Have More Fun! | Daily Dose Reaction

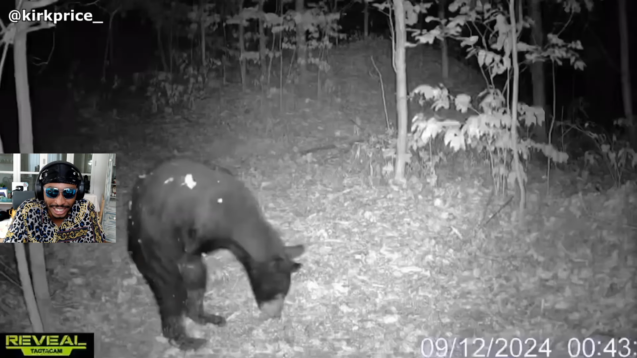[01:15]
bear was seen walking through the woods without any arms hey yo handicapped this baby hey yo that's not a bear bro that's a person there has still managed to find a way